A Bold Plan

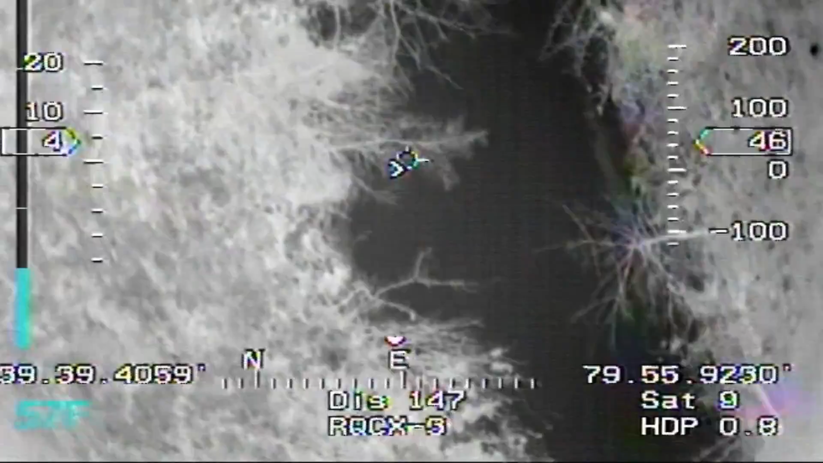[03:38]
The drone can fly the river less than an hour and
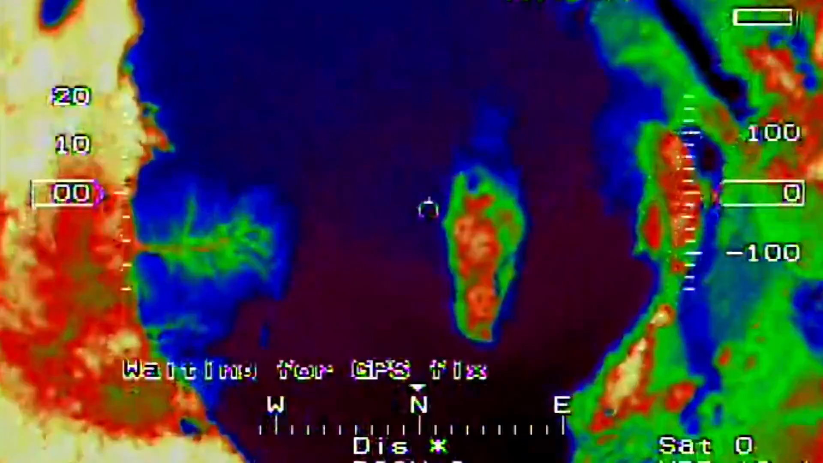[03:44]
actually get a snapshot of temperature conditions in the river.